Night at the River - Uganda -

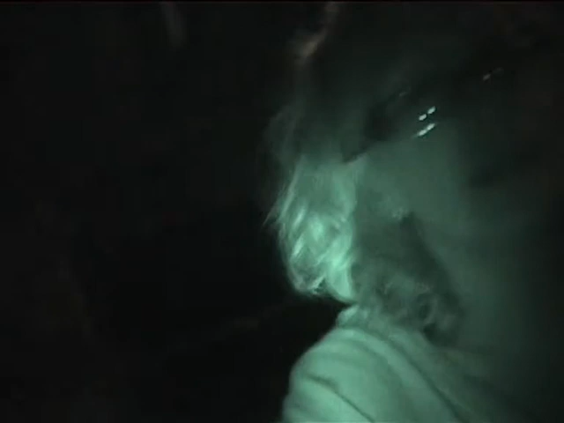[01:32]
Record me. Oh, okay. Right. Please. Right, well, I went to the loo tonight with a knife
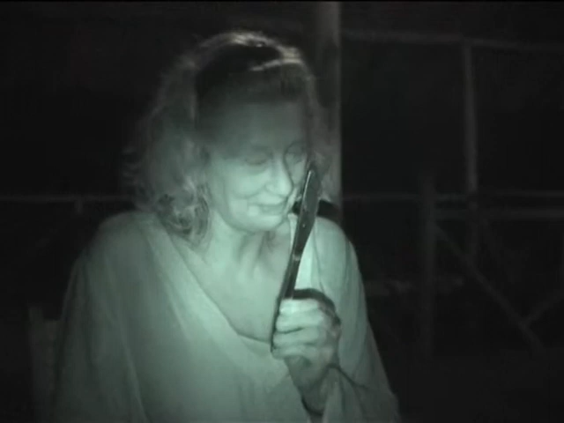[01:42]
for various reasons as to cut my pants off. But, can you keep me fit? I just want to say that I was so quick.
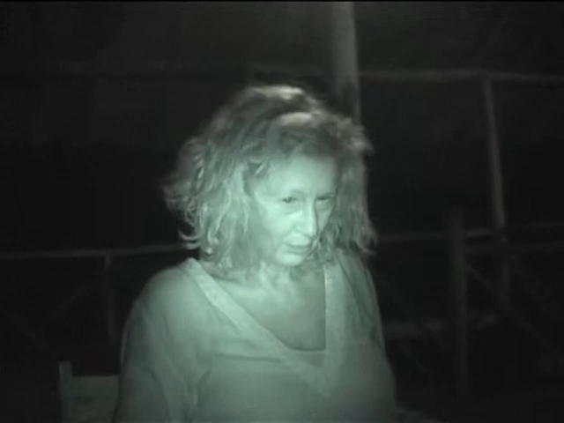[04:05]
You need the bush hair for Uganda. I want my lipstick on either. You so. Need lips. That's awful. Oh, don't move. I have to move the camera. No, don't you have to? I'm going to do a pan here. Right.
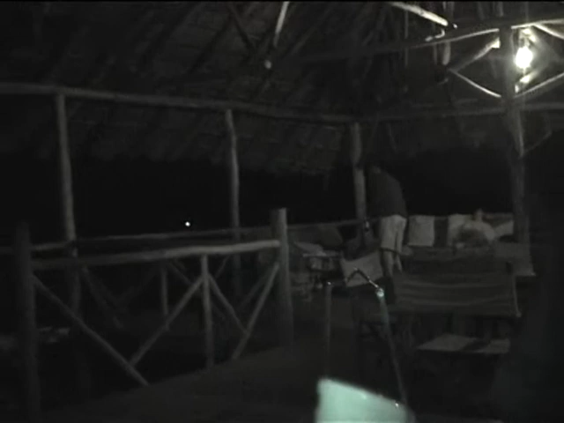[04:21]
I think it's worked quite well, actually. It's the blob at the bottom there. What is? Oh, yes, well... I don't see me putting my lipstick on. Hang on. I don't think it has, actually. I think they might want to stop and see us. Well, I think they're like... It's like a Mexican standoff. Do we have night vision on here? Oh, that is in night vision. Ah.
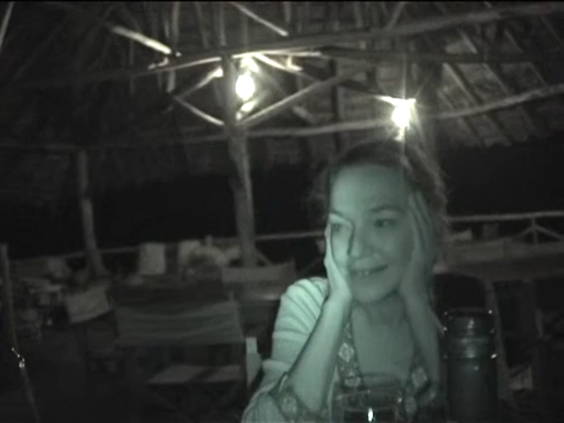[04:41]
Is that like black and white? Where are the fireflies? The fireflies? They're not out No, because they've only got about... 20 minutes of I'm left. Back into you, Mary. Well, we okay, use carry that on.
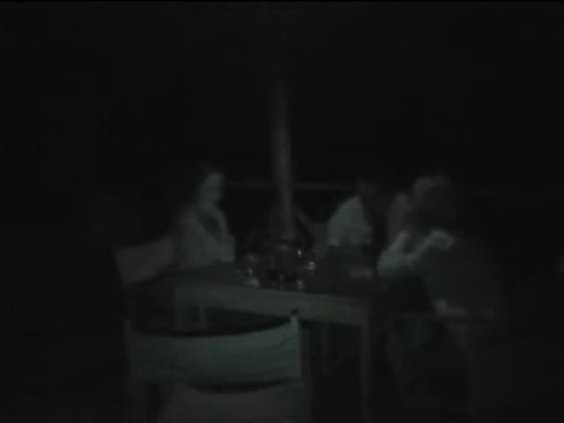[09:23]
Here we are again, basically out with no walls, really in the bush, with Jack in Tora's amazing friend's place. That's the basics, totally, utterly fantastic.
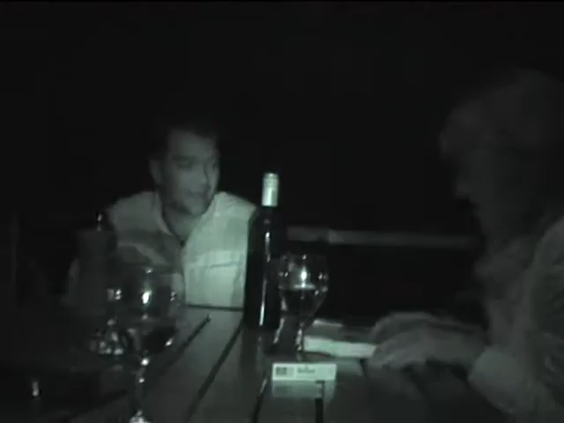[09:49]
What? Mary, lost one. What? I'm here. We didn't
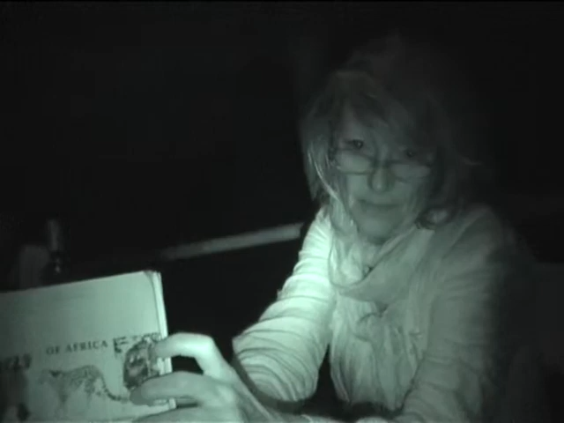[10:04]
Did we see that? I'm going to ask Stephen tomorrow because he. No, because I can see.
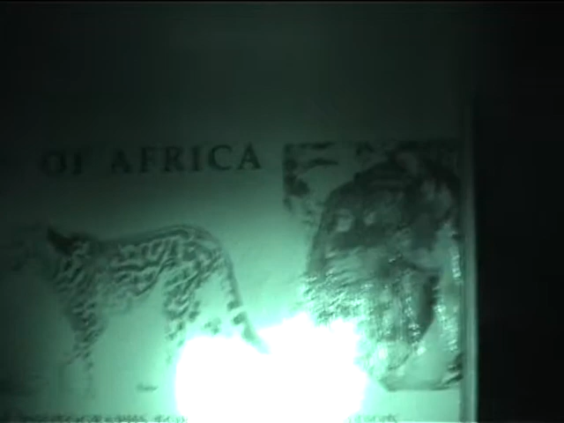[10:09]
No, well, I will make it very clear to him. Well, no.
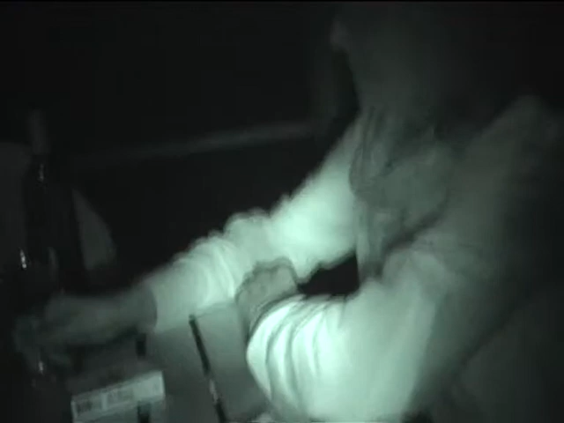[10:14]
It was what we saw earlier on. You know, what they called? Baboon. Yeah, baboon. No, but he said it was a chimpanzee. Yes. Yes. He says the wrong words because it's no.
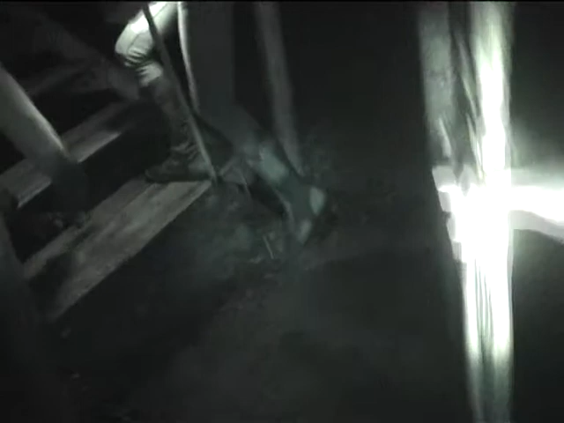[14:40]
Caroline. Yes, Caroline. Look. Look at his.
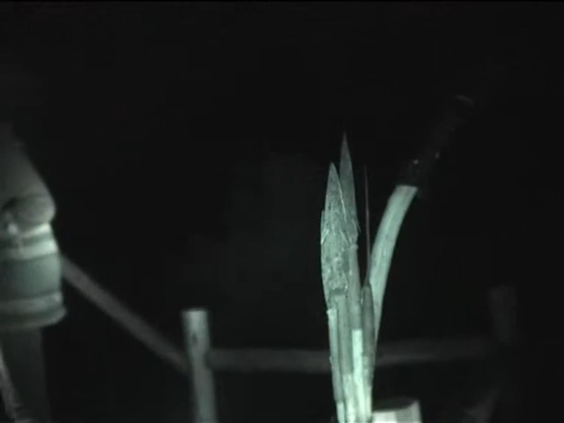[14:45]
I can't see. At his spears. Oh, wonderful. What? His spears, here. Yeah. Look. Yes.
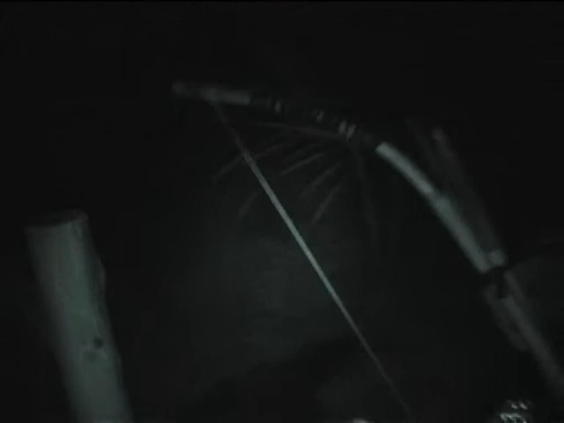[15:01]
Can I? Stay here. Look.
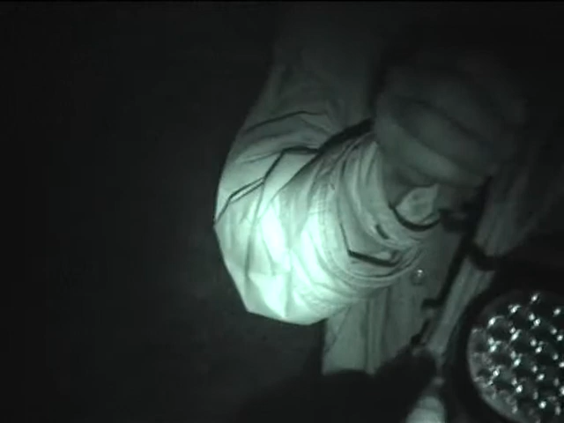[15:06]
Look. Oh, look. He's going to shoot.
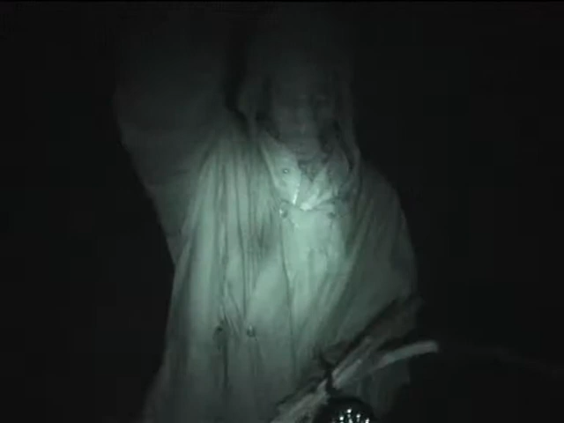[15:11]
He's going to look. Oh, he's going to shoot us. Mind out, because Jack might be coming.